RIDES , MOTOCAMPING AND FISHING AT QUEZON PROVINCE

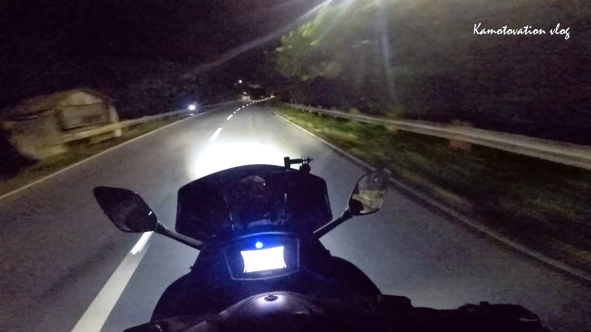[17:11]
Bali, papunta na tayo dun sa spot na at pagbibingwitan natin. First time natin makapamingwit ba dito sa Quezon. Yeah. No, naalala ko dati nung namimingwit kami ng bata pa ako eh. So ngayon, nasusubukan na ulit natin. Malamig na. Okay. So mamaya mga ka-motivation, kita-kita tayo. Kasi sobrang dilim pa, wala naman tayo halos makita.
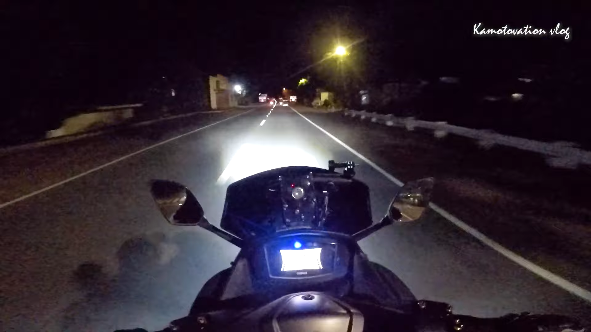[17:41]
Puro kalsada lang. Dito kami madalas tumitigil pag nauwi kami ng Bicol eh. Dito pala yung way namin. Yan, marami kami.
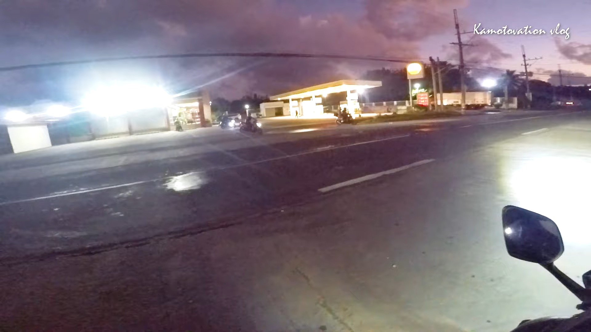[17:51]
Yun, 4, 5, 7. Pitong motor. Marami kami mamimingwit. Ay, mga kasama namin oh. Oh, mga fisherman.
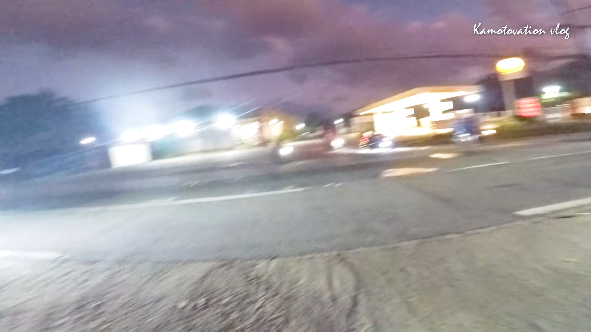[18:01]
Pre, mga fisherman pala to. Okay, dito ang way pala doon. Doon pala ang way namin mga ka-motivation sa may Bundok Peninsula.
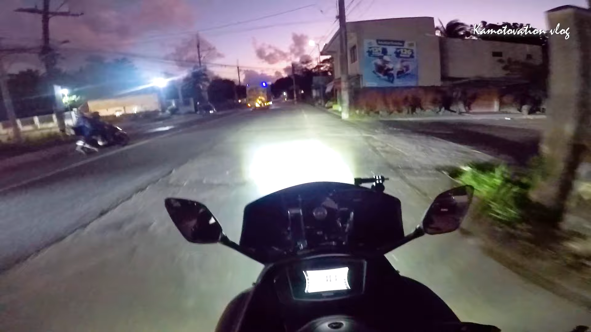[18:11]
Tapos pagdating doon, kakanan kami doon papuntang Borgos. Dami natin. Mga fisherman pala to eh.